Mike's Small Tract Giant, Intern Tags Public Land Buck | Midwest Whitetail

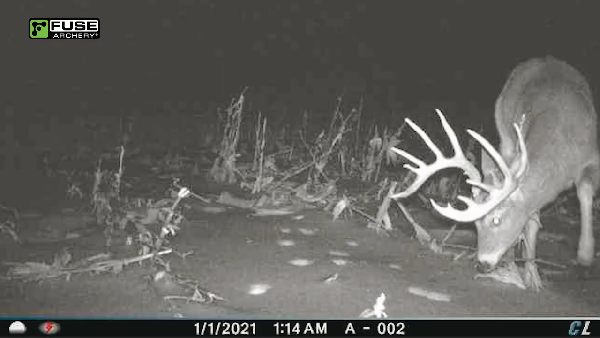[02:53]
I got a new buck that showed up this last couple days ago, which is a great looking deer. And then that deer that we talked about earlier in the year is just a real heavy 6x6 with some extra points,
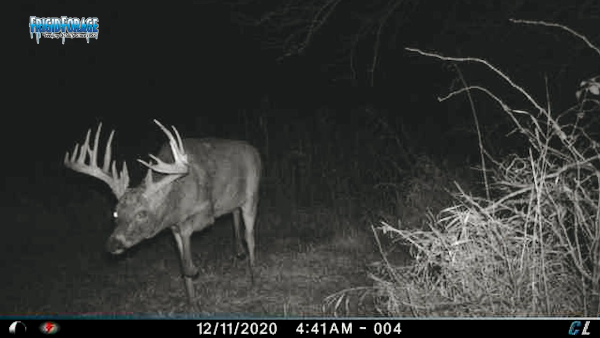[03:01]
so two really cool deer. We'll see if one of them shows up tonight. We're in the redneck, we've got a strong north wind.